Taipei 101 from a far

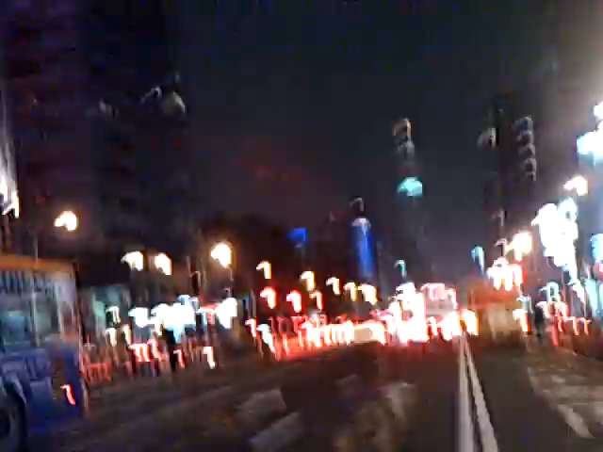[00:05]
Look over here and look. See everything is lit up. There's a monorail system coming around.